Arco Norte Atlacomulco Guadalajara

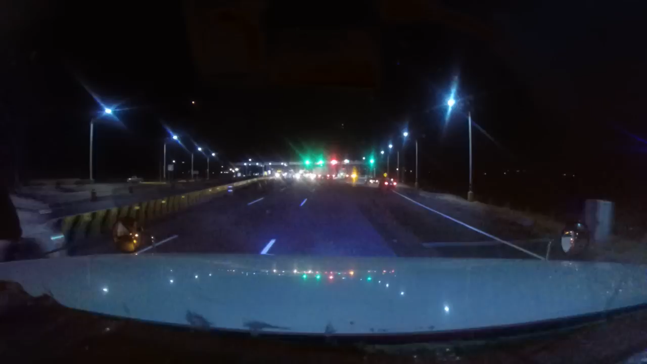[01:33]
Decía yo. No le hizo el trailero. No, pues si va a llevar el. Ahí se va a llevar el cofre. Si se apendeja, se va a llevar el cofre.